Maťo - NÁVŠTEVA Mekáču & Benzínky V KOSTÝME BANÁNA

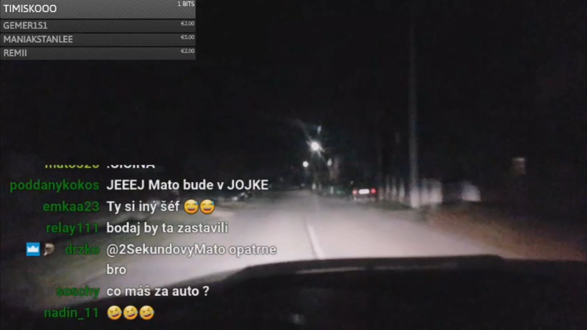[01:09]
Mám obmedzený výhľad v tomto, vieš? Ha. V tomto mám celkom obmedzený výhľad. A dnes som zistil, že nemám vodu v osterkovačoch, takže mám zajebané sklo. Sorry, boys, za to.
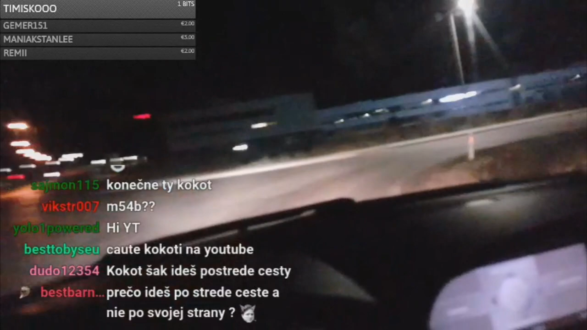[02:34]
Nebudete sa nudiť ani pozrieť si, nebudete sa nič. Je to taká priebaná cesta, že tu je miliarda a miliarda zvery a nechcel by som fakt žiadnu zver priebať.
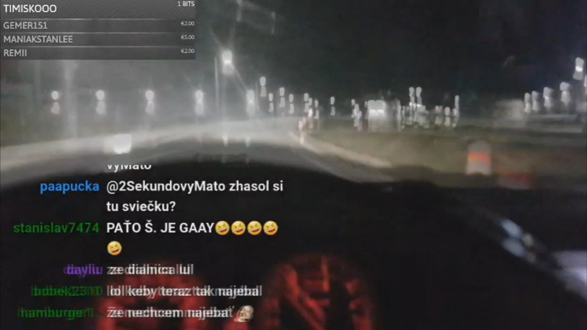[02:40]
Radšej už by som to najabal do stromu, keby som už musel a nechcel by som zajabať nejaké zviera. To mi bolo lúto a kokot. Aj keď už som raz strnku prešiel, ale tá kurva to prežila. Je o tom príbeh, videli ste to, dúfam, na YouTube. Raz som priebal strnku s mamaným autom a tá kurva to prežila, ale na ňu som mal fakt nervy. Na ňu som mal fakt nervy. To bolo to kurva zle obdobie. To je jaký mesiac, jebe ti? Vidíte ho, dobre či nie. Dopíče asi ho nebudete vidieť, lebo tento telefon je horálka vyjebaná. Ale nevadí. Idem po sebe cesty. Pohodička, táto cesta je fresh, tu nikto nechodí. Tu nikto nechodí. Vidíte ten mesiac? To. Tam. Ale nejako na živo je peknejšie. Cez ten telefon, to je horálka vyjebaná.